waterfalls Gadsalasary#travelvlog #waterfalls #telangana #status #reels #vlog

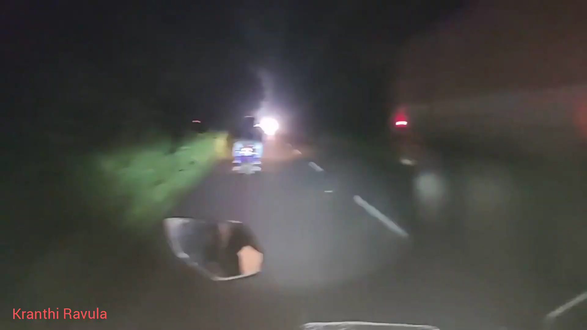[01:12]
అసలు ఆపోజిట్లో వెహికల్ వస్తే మాత్రం ముందు వ్యూ అనేది మొత్తం బ్లాక్ అయిపోతుంది, ఏం కనిపించట్లేదు.